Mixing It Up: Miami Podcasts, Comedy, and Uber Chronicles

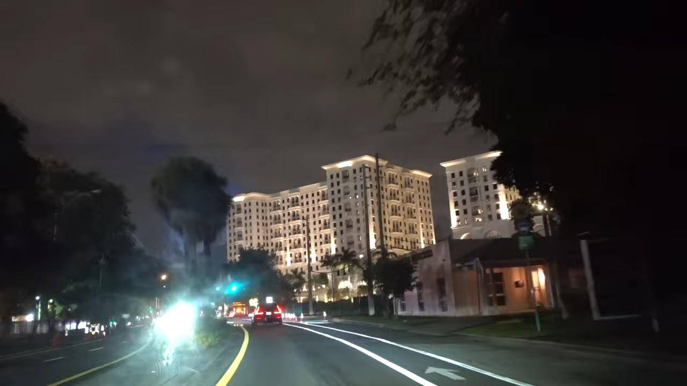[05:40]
This guy, I'm picking him up here at the Lifetime building, which is right in front of us, these two buildings.
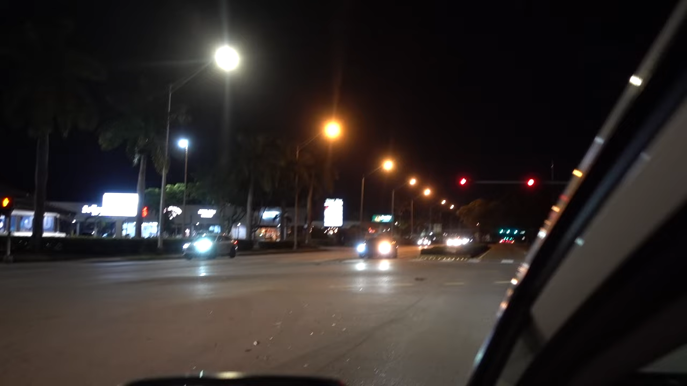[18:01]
All right, there's the Quality Inn. Now, I think on the vlog I said 128. It's actually on 144th in US 1.
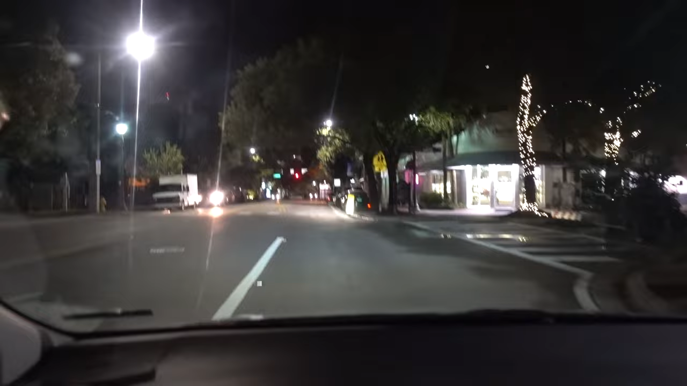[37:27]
all right we are in Coconut Grove let's see